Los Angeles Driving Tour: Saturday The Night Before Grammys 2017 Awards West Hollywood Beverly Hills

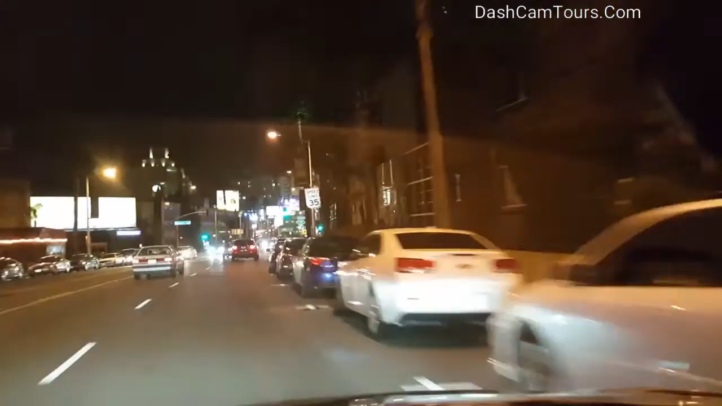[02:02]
What time is this? 11 p.m. So we passed Chateau Marmont. It's one of the fancy places. Another fancy hotel on the left.
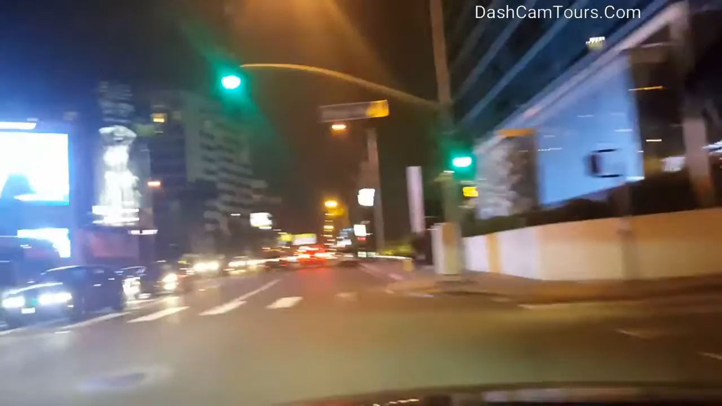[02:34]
And this is, I don't see, Grammy billboards. This place was limo bus, should be Grammy infested. Grammy people infested. Let's see if I recognize anybody.
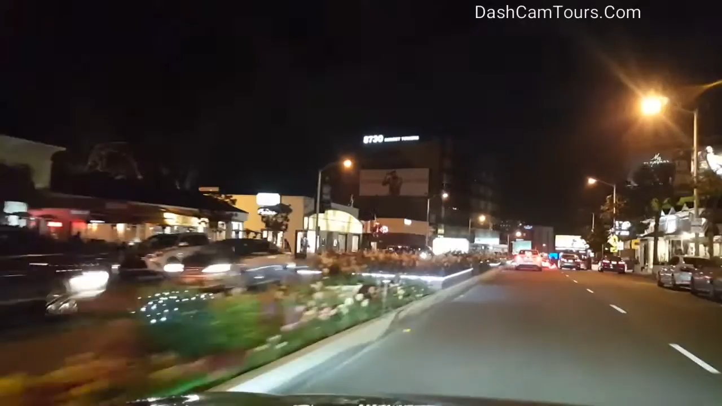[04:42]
Somebody didn't park the car the way they left it. So they're now gonna take away the car.
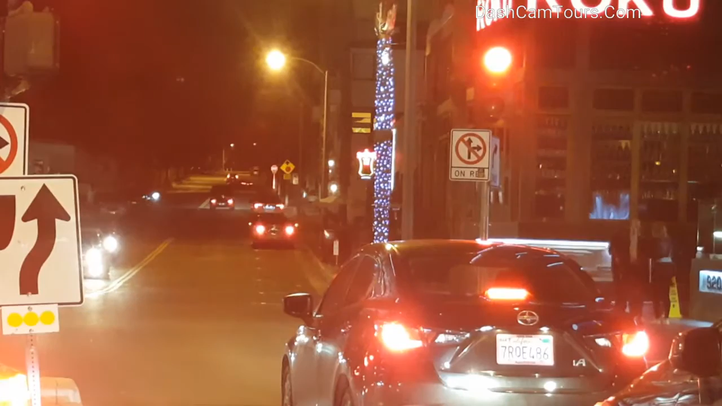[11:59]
I'll slow down by Betsy Bella and I'll see if they see any. Recognize any rock star. It should be a lot of them. Because Grammy is tomorrow. And they stay in hotels everywhere here.
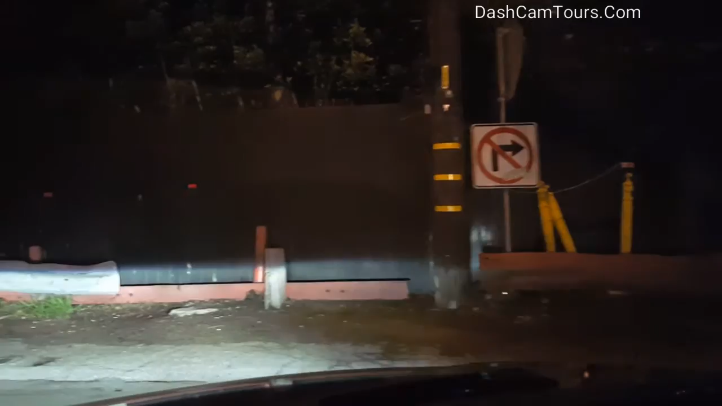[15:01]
That the garage on the left was Soho House. It's a private club all over the world, and they only accept creative people. And I didn't see any creative people.
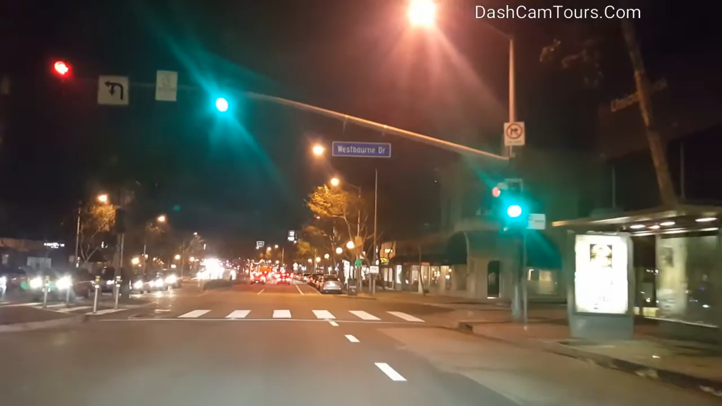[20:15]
This street is congested and there are police lights ahead. Blue and red.
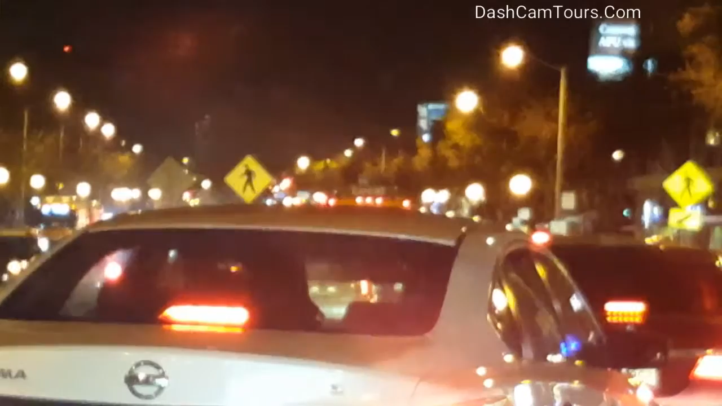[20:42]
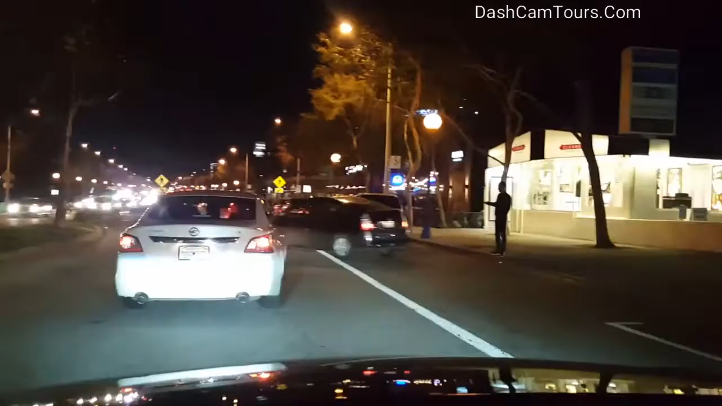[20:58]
Okay, let's focus on the sidewalk as we are going slow.
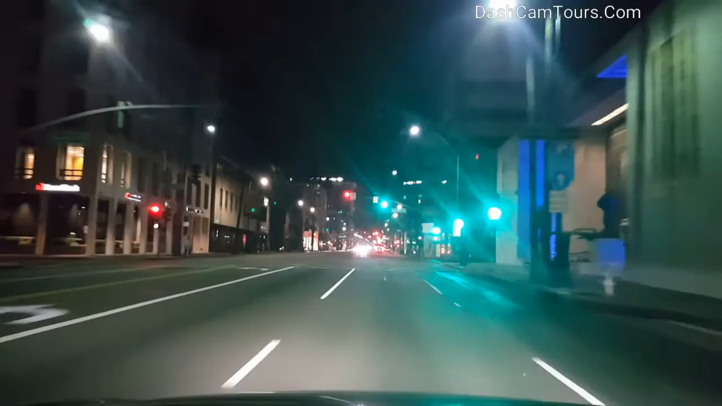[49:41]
For places that are infested with Grammy people, okay? Lots of Grammys, celebrities, and we didn't find anything good. Why nobody is driving through green light?
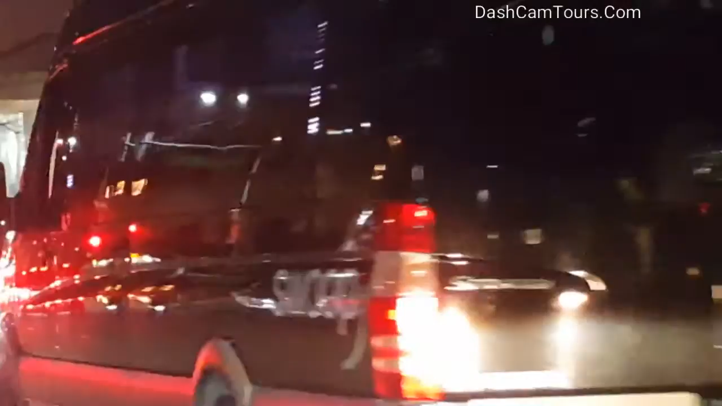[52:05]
Paribus. Grey Rolls Royce. Two doors.